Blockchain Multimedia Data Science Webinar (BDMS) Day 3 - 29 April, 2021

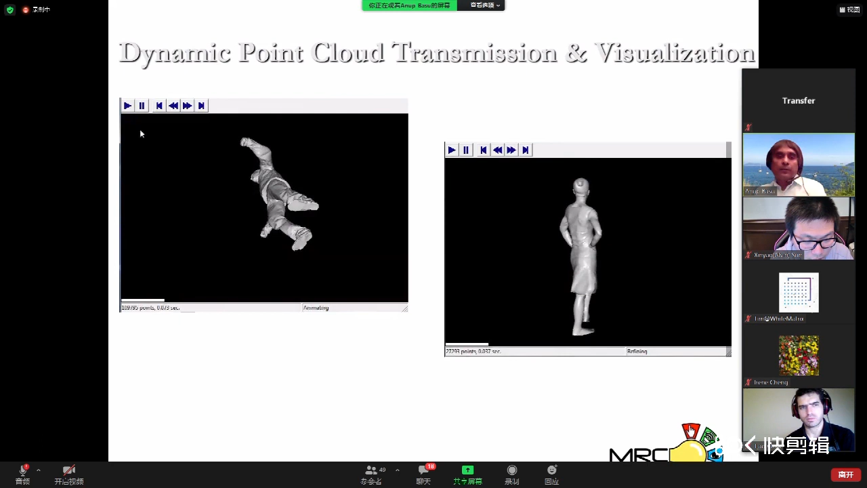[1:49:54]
And we can also interact and visualize things from any direction. So whether you want to look at things from the top, bottom, side, and so on, we can visualize from any direction.